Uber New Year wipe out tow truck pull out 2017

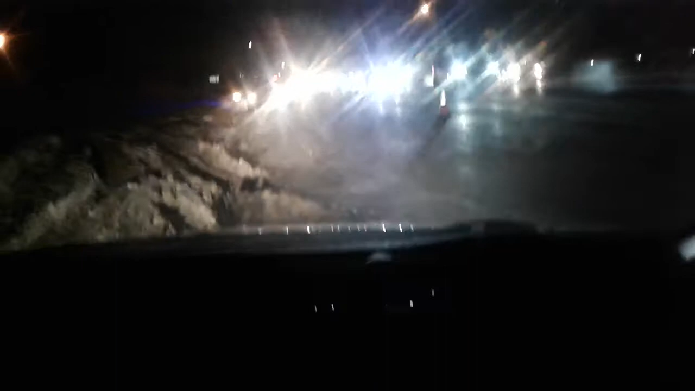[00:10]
man the that guy took off the car I think the car is still in good shape still the driver can still work tonight so and pay off the bill for the coal truck oh wow this is so cold there's two of us there's the car